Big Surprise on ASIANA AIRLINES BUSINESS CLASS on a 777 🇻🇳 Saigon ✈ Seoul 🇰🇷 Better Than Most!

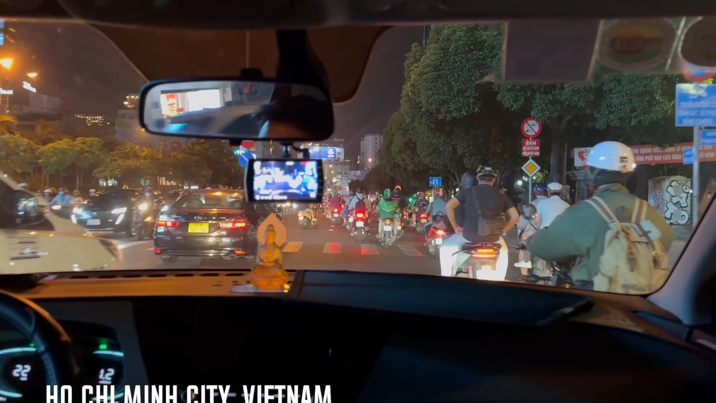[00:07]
The city's lack of a true, true central business district means that traffic flows at a steady pace at nearly all hours of the day,